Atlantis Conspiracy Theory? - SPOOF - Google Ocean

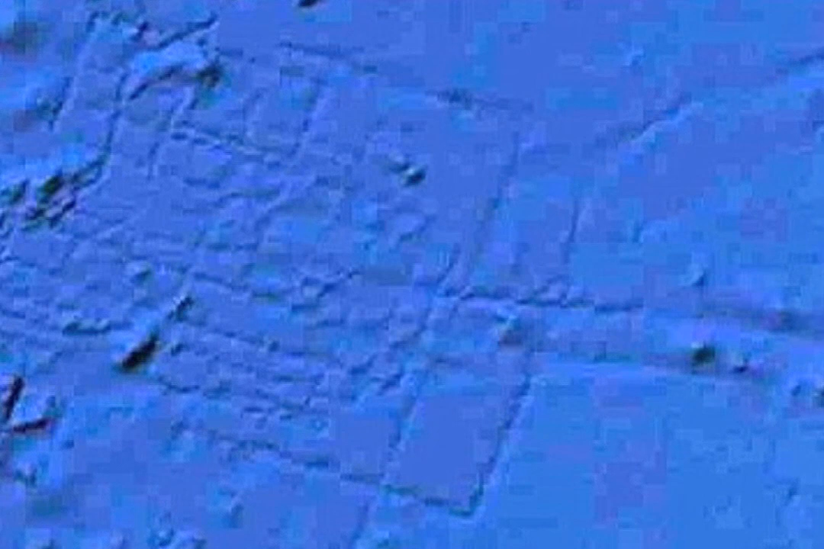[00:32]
The grid pictured on the ocean floor is the early construction of our new headquarters for world domination. We're mapping every square foot of land and sea, and soon it will all be ours. We will rule the world! Okay, just kidding. Actually, Google said the lines were just created by boats using sonar to take measurements of the seafloor.
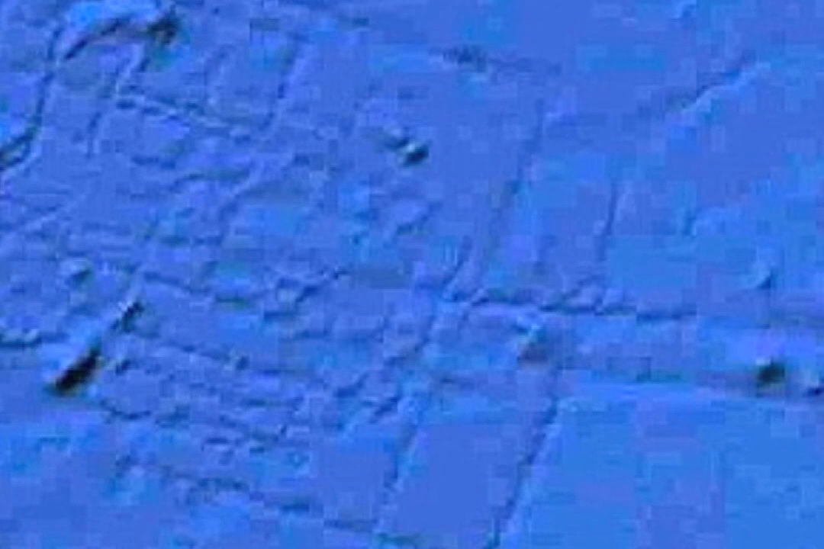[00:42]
Google said the lines reflect the paths of the boats collecting the data. Basically, they said something like, Not that we see here, just a sonar blueprint.